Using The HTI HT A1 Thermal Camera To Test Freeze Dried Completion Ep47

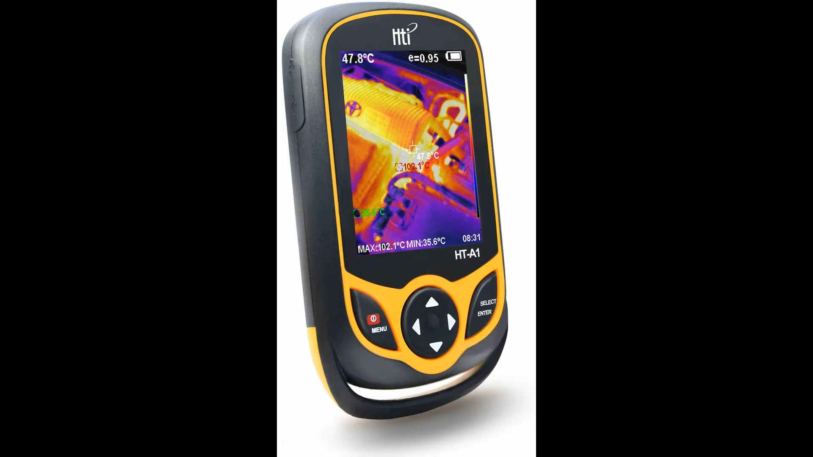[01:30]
On screen: spot 47.8°C, max 102.1°C, min 35.6°C
So we're going to give this a try and show you the cold spots because I'm sure there will be on this and see if this is a useful tool to use, which I'm pretty sure it will be, on freeze-dried food to pick up cold spots when it comes out of the freeze-dryer.
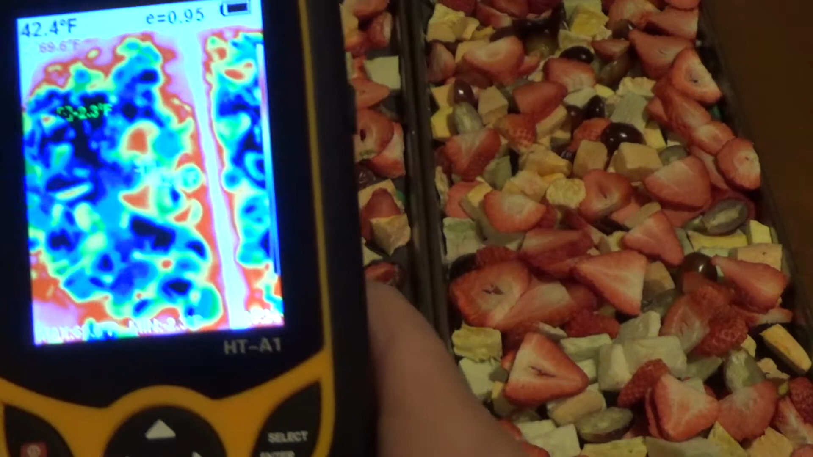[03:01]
On screen: spot 42.4°F
And the edges, you can see the red and the pinks, that's warm around the edges. So you see quite a bit of blue on there. And we know that's not done.
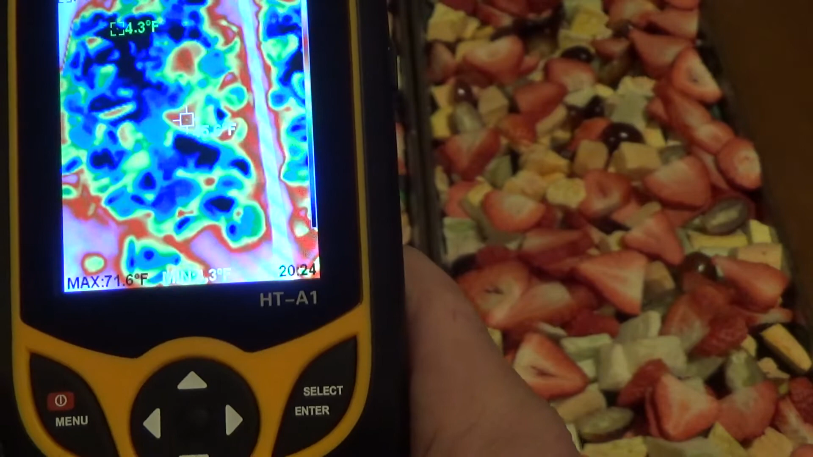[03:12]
On screen: max 71.6°F
The darker the blue, the colder it is. Let's see if I can point something out here.
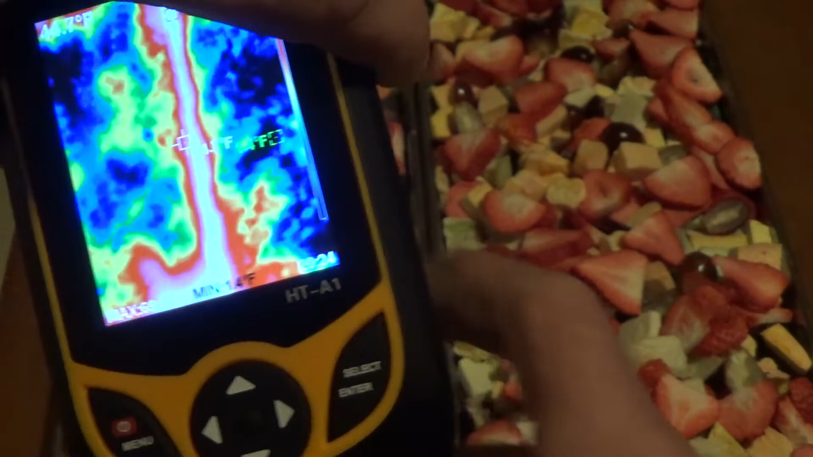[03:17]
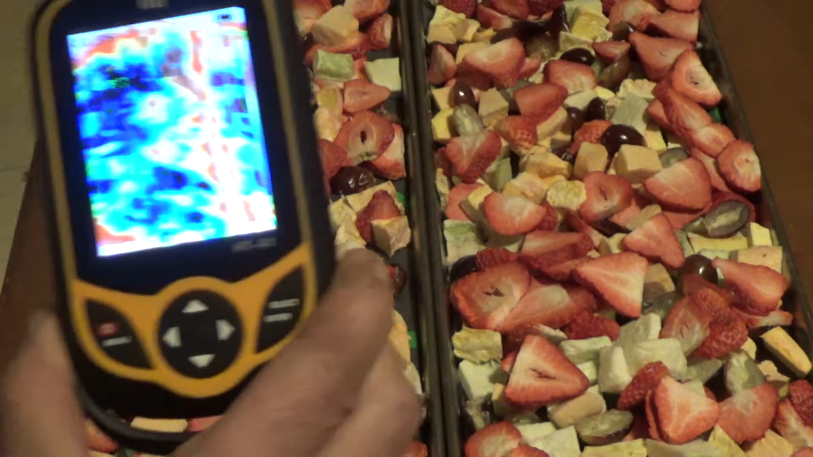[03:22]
Now that's my finger. So right in here, it's frozen still.
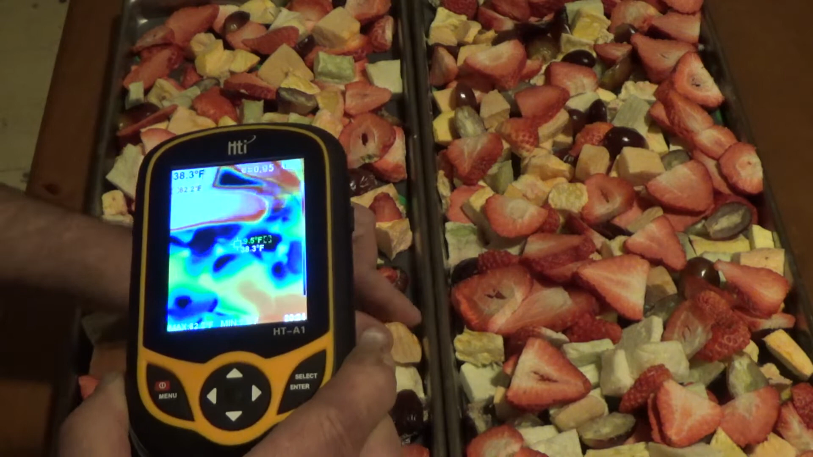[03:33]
And if I pick that up, you can still feel it frozen. Right in there. This is really cold.
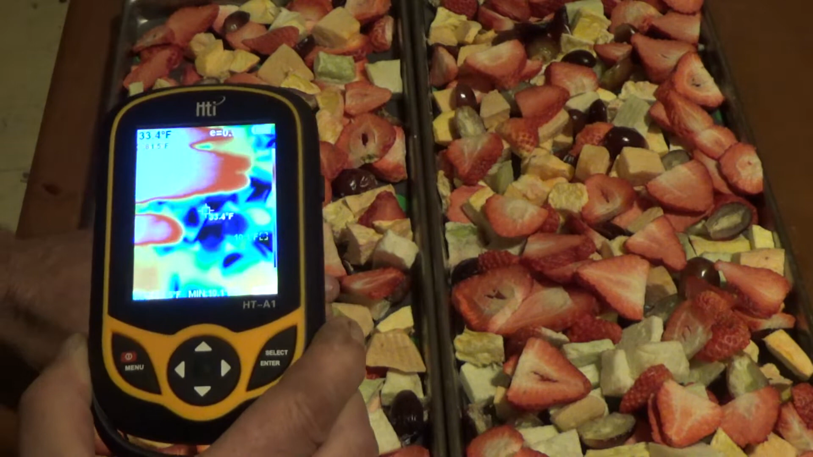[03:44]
There's my grape right there. And it's really cold. So it works pretty well. Let's look at this tray over here. See all those dark blue spaces in there?
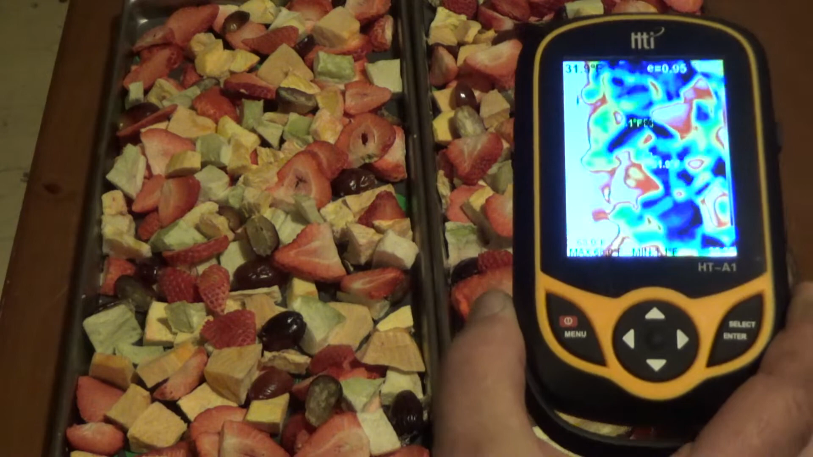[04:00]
That is product that is still cold.
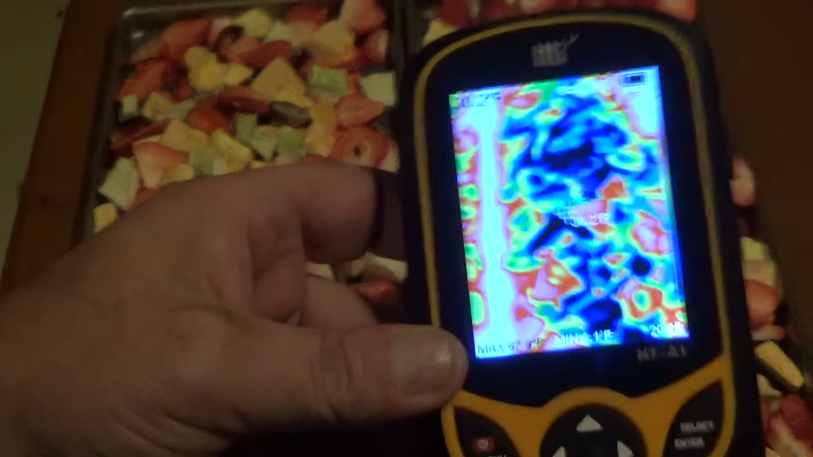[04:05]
Now, yes, you can just feel that now they're so cold.
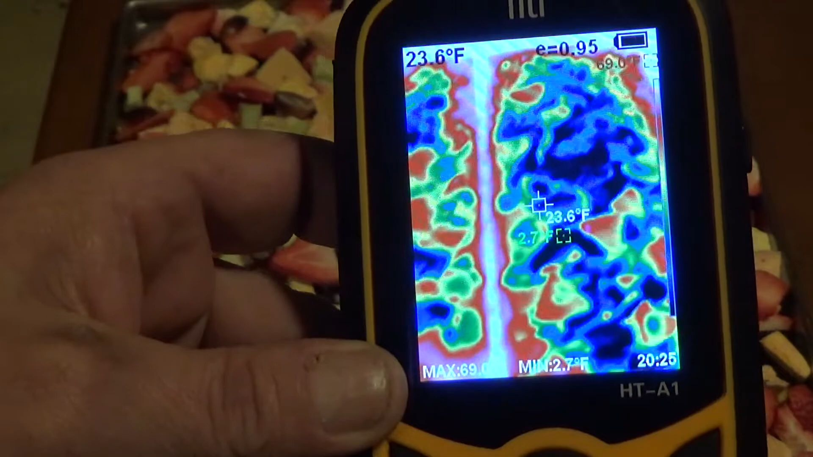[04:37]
On screen: spot 23.6°F, min 2.7°F
We'll pull it out. And we'll look at this thermal imaging again on that.
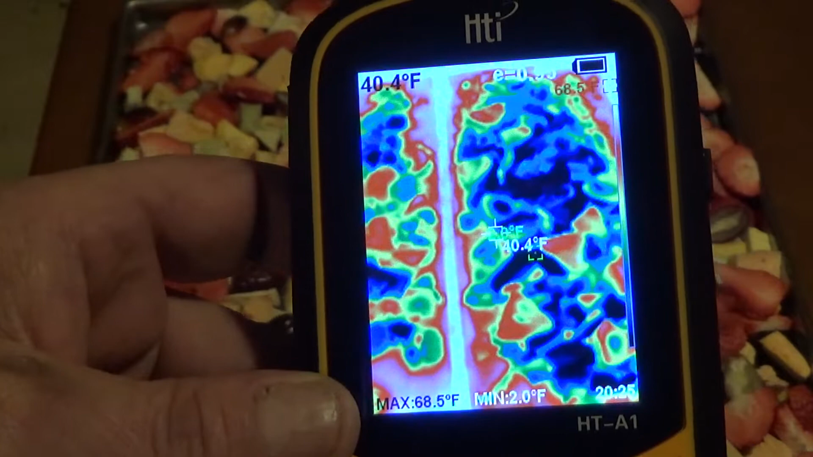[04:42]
On screen: max 68.5°F, min 2.0°F
I think this is a really handy tool to give you an overall.
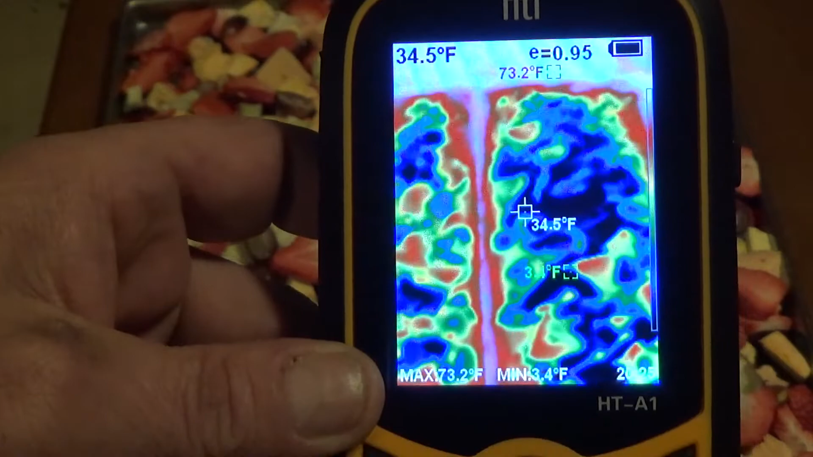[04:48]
On screen: spot 34.5°F, max 73.2°F, min 3.4°F
I mean, it actually shows you on the screen the temperatures.
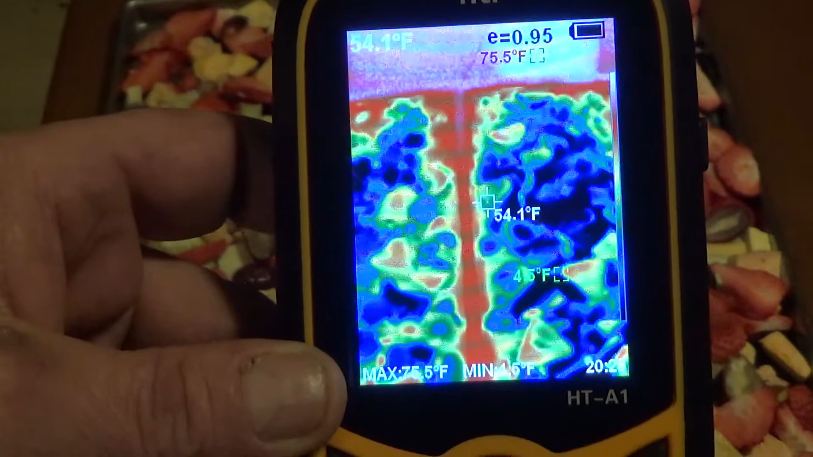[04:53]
On screen: spot 54.1°F, max 75.5°F
I don't have my glasses with me, so I can't read them on my digital camera here. Let's see what's it say.
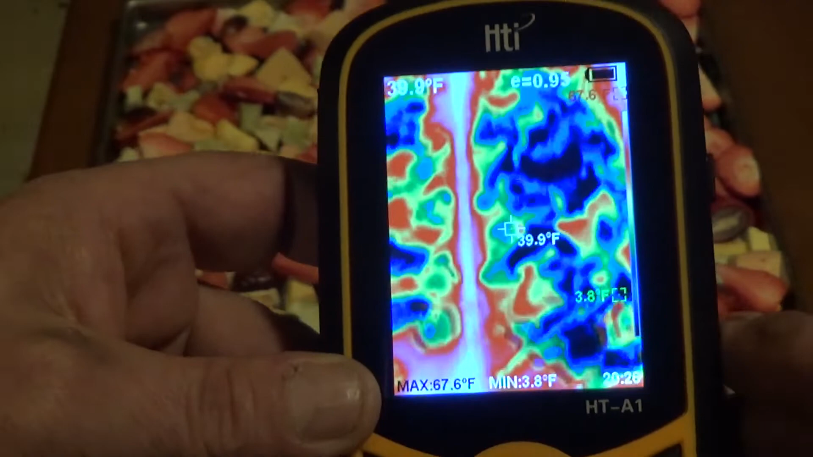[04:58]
On screen: spot 39.9°F, max 67.6°F, min 3.8°F
So if I put that on the center spot, it's saying that that dark blue,
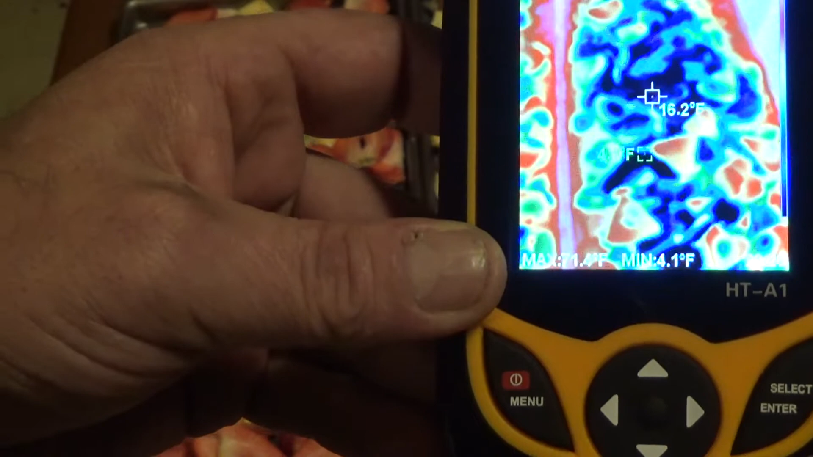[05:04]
On screen: spot 16.2°F, min 4.1°F
dark black actually, is about 15 degrees.
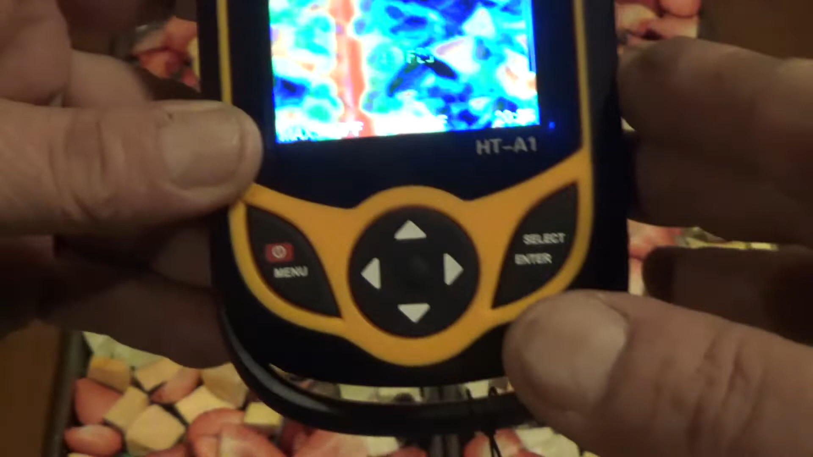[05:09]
Whereas if I point it up here at the edge, and get it on a nice red spot,
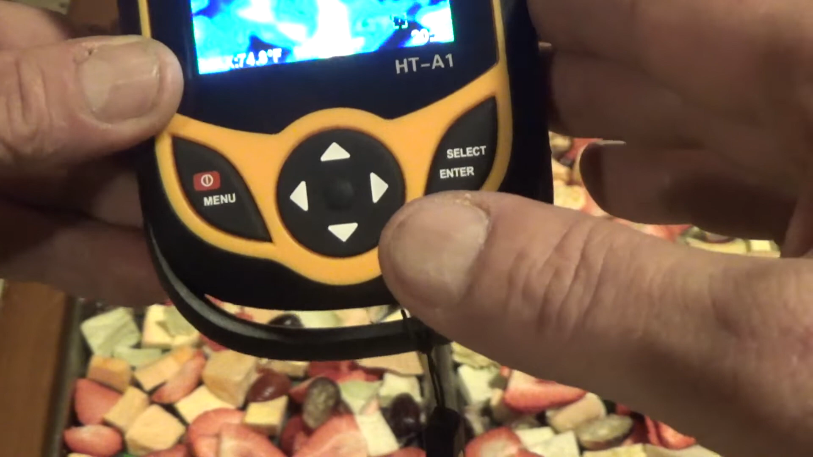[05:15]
it's 62, 65 degrees.
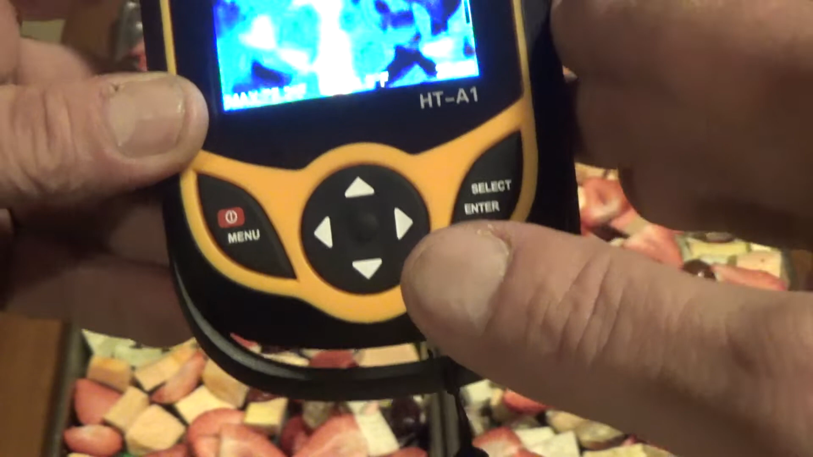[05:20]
And if I do, it gives you a maximum temperature on that frame right there.